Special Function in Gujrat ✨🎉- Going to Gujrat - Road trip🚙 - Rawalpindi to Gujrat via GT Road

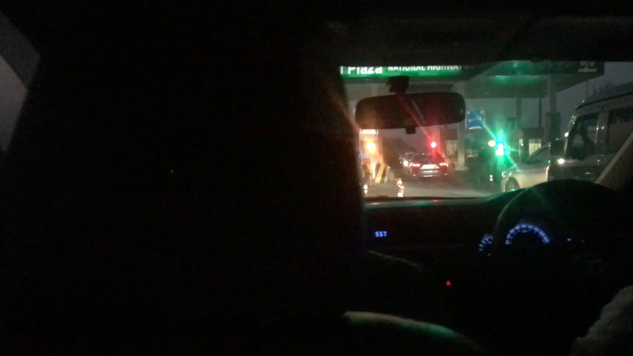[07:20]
हाँ जी अंधेरा हो चुका है मगरिब का टाइम भी हो गया है और ख़त्म भी हो गया तो अब हम जहलम टोल प्लाज़ा जो है वो क्रॉस कर रहे हैं और रश काफ़ी है यहाँ पे भी।